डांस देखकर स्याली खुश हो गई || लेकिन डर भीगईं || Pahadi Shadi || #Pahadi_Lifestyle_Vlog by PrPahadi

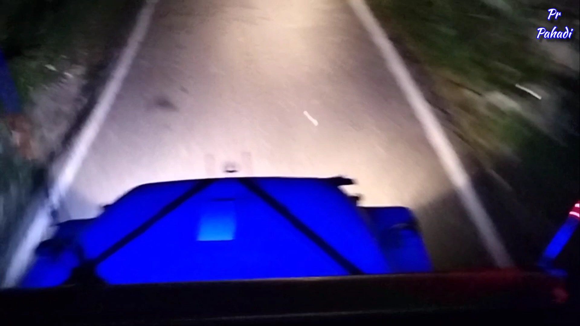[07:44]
रात हो गई है तभी हम जा रहे हैं घर के लिए और हम बैठे हैं भी गाड़ी की छत में